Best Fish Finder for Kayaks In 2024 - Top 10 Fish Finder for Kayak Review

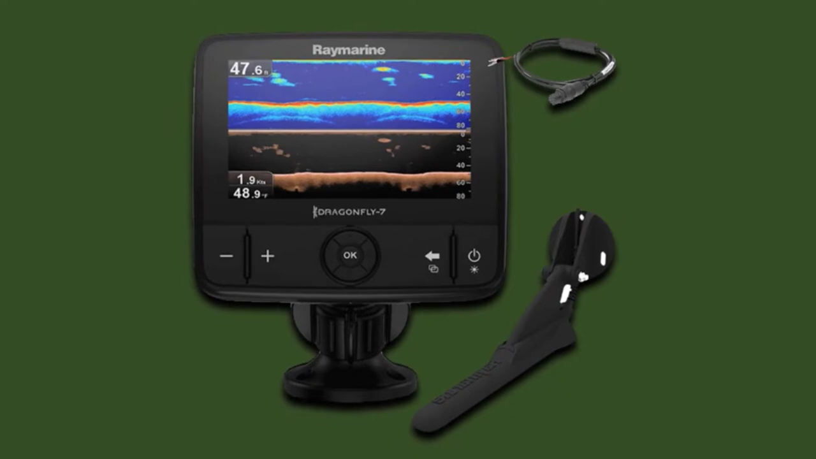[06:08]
On screen: speed 1.9 kn
This is a unique feature as many other fish finders in the same league don't offer it.
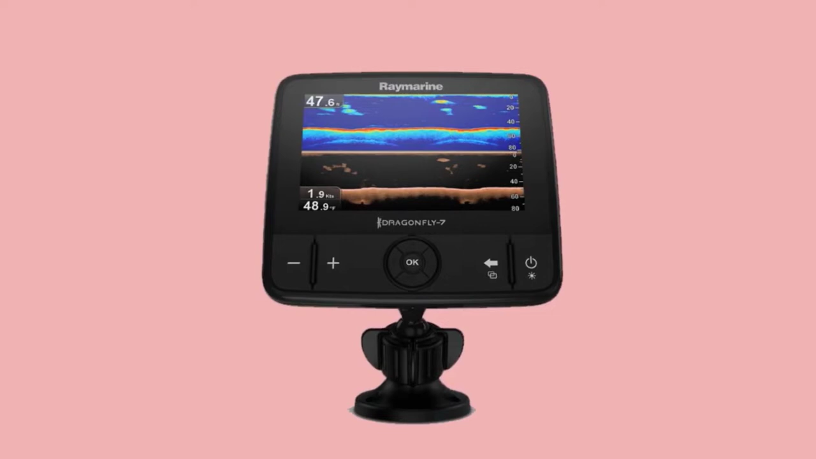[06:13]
Some customers didn't like that this fish finder was a little expensive than some other options.
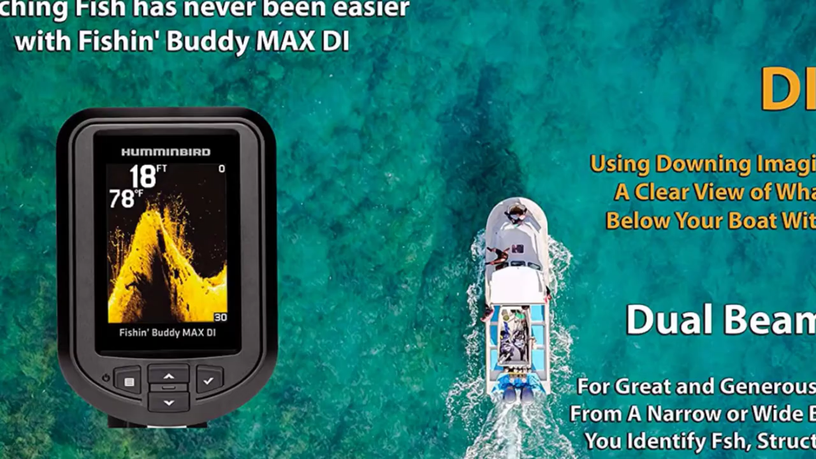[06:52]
On screen: depth 18 ft, water 78°F
It comes with a portable clamp that holds both the transducer and the display unit. Many customers appreciated that this fish finder is easy to mount on the kayak.
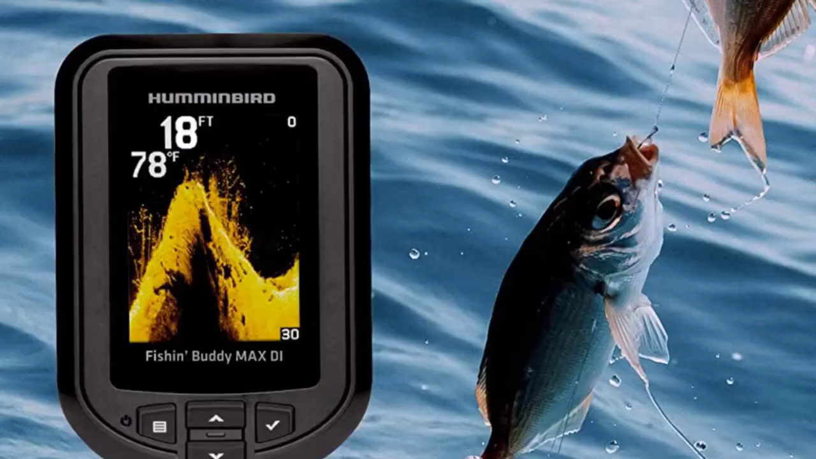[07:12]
On screen: depth 18 ft, water 78°F
However, some people still complain that they find this screen size to be small. It is a full-color display. You will find it easy to read even in bright sunlight.
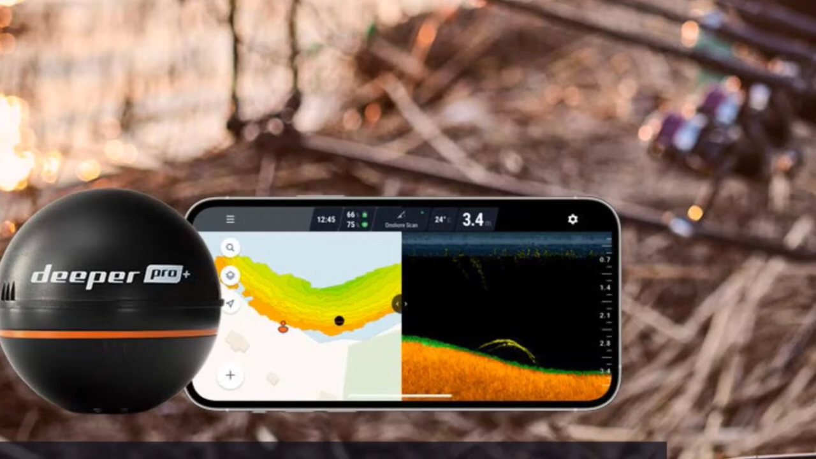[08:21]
This means that you can store all the information you want about the spots, routes, and paths you intend to paddle to. Consequently, you'll be able to visit them again or even study them at home, all from your smartphone.
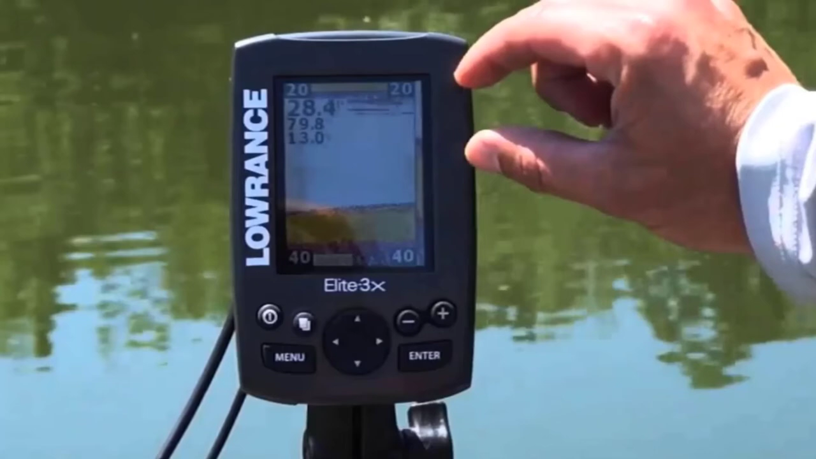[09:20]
The dual-frequency operation means you can target fish in both deep and shallow water, and you're able to manually switch between the two as you're paddling. The Lawrence also has the benefit of a wide conical coverage that
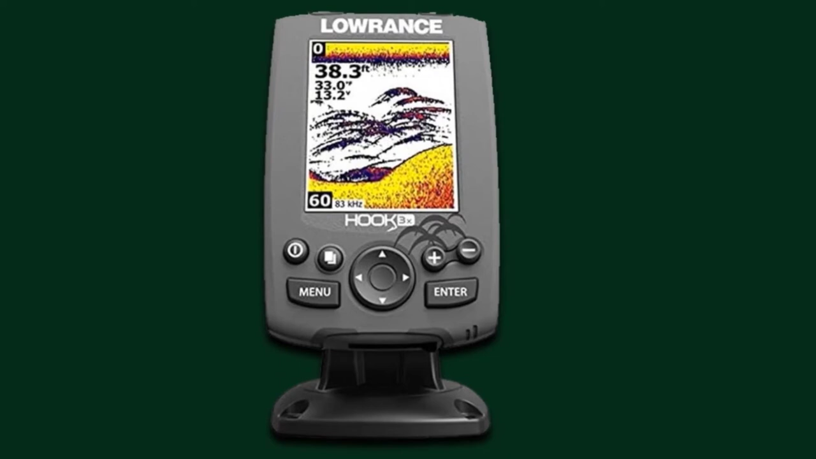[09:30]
On screen: depth 38.3 ft
can give you up to 60 degrees of coverage at the lower frequency of 83 khc. Another feature of this fish finder is that it lets you target and track fish while they're on the move.
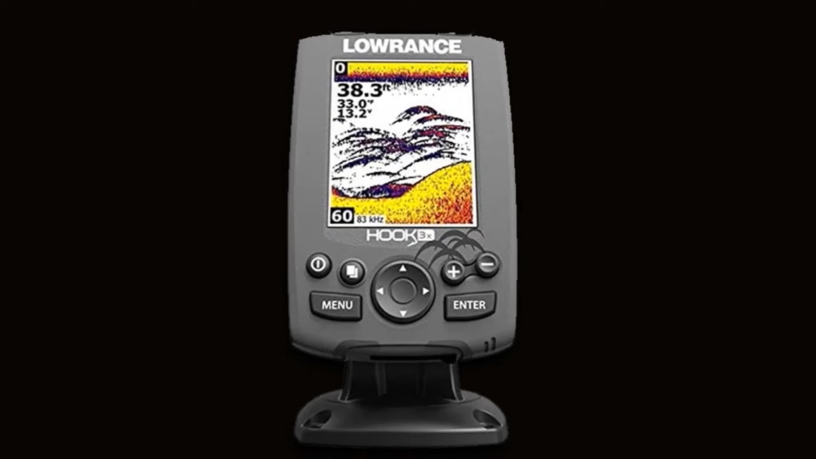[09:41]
On screen: depth 38.3 ft
A lot of users report that it just doesn't work when paddling slash trolling over 5 mph. It also has its limitations with regards depth. Bear in mind this is a budget fish finder, so don't expect it to work wonders in all conditions and environments.
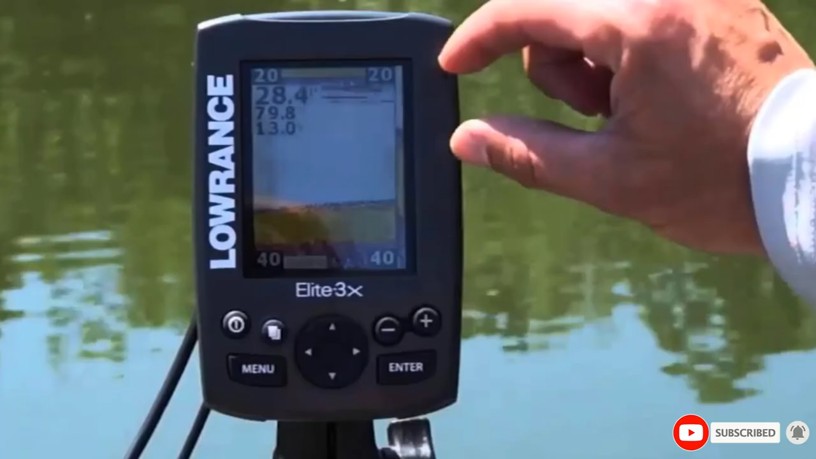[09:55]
Finally, the number 10 position is dominated by Humminbird 400 10211 Helix 5 Chirp GPS G2 Fish Finder.
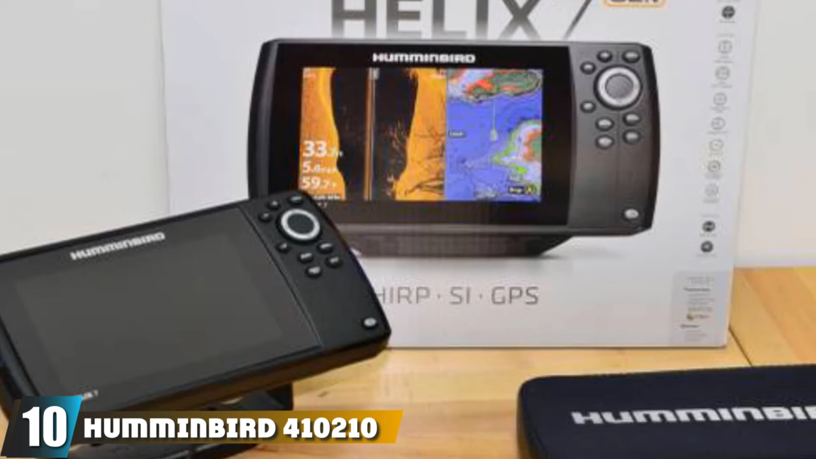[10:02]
If you're looking for a fish finder for deep water, then this one could be a good choice. It has a depth of up to 1,500 feet and a powerful 4,000-watt transducer.
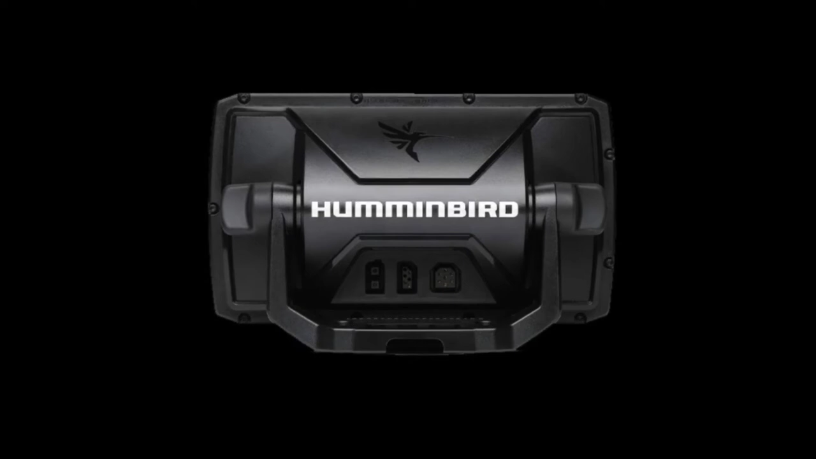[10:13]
It also has built-in GPS and works on dual frequencies. With the down imaging sonar, Chirp, and Bean Plus Fish Finder, you know what a high-quality fish finder is supposed to look like.
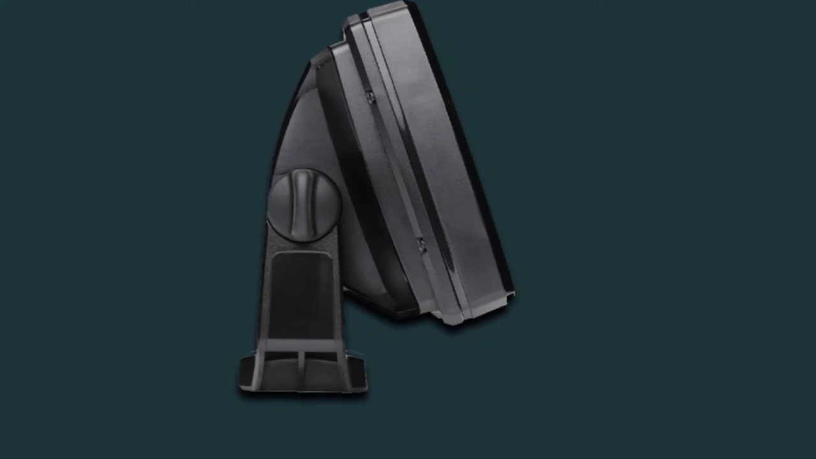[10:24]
A chirp sonar frequency of 5200kHz is sent through a transducer with 1,500ft max depth.
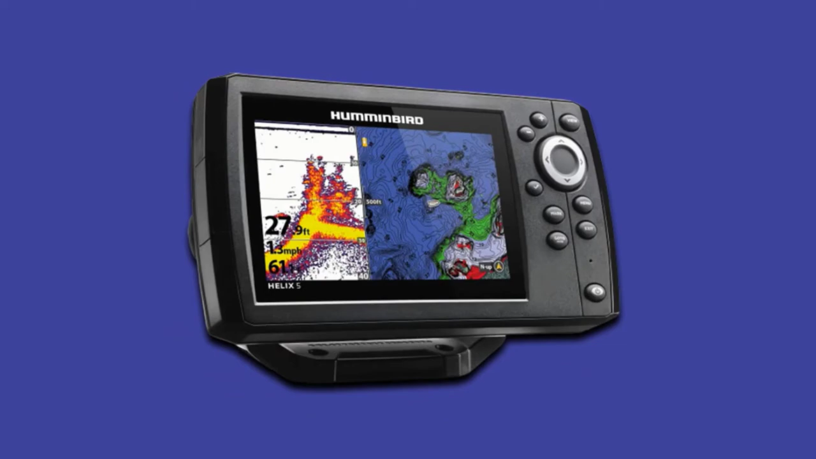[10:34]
On screen: depth 27.9 ft, speed 1.3 mph
This fish finder benefits from having a micro SD slot so you can even put in your own maps or save your waypoints.
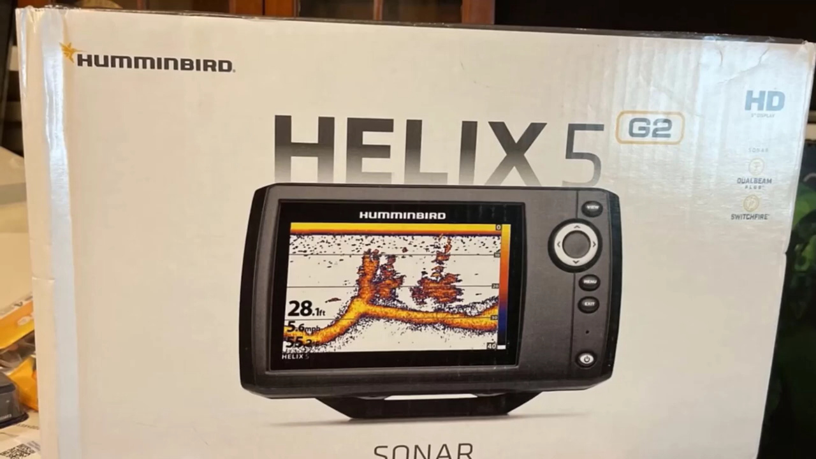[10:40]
On screen: depth 28.1 ft, speed 5.6 mph
It also features a large 5-inch color display screen with a backlight. The negatives with this fish finder is that it needs to be mounted close by your kayak.
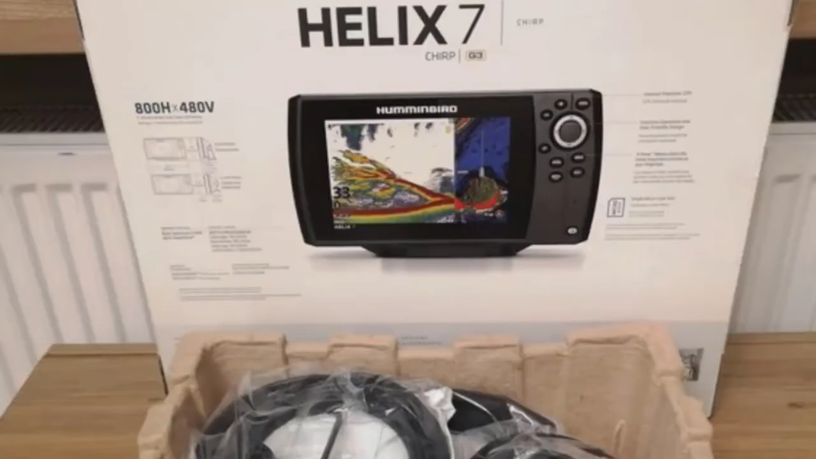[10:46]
But because of its size, mounting it can feel a little difficult.